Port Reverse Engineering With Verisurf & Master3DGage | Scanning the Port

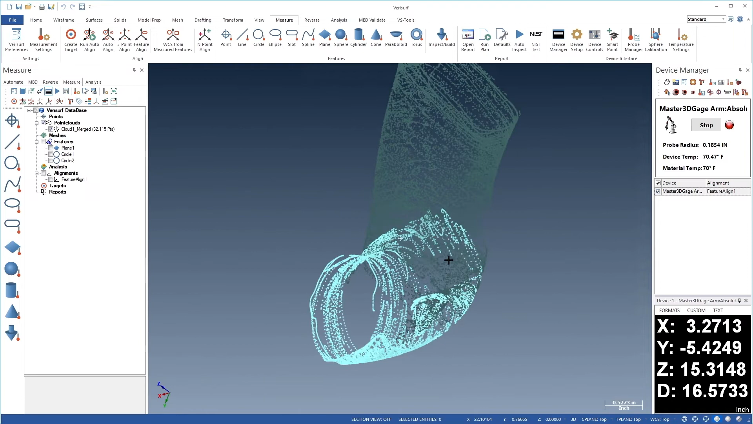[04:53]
If we notice any gaps, we can choose Point Mode, and fill in the scan with additional measurements.
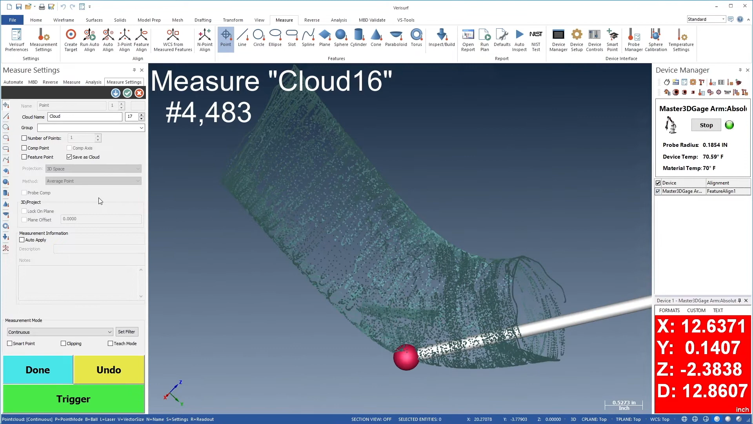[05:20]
We'll periodically pause to check our progress.
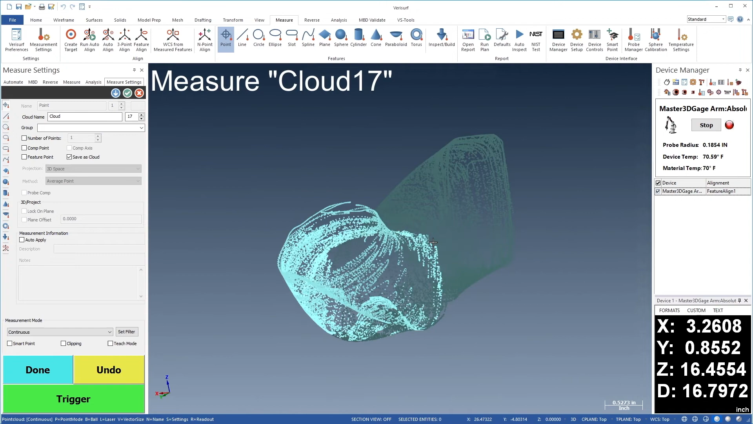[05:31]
When we're satisfied, we'll choose Finish to End Measurement, and then merge the point clouds as before.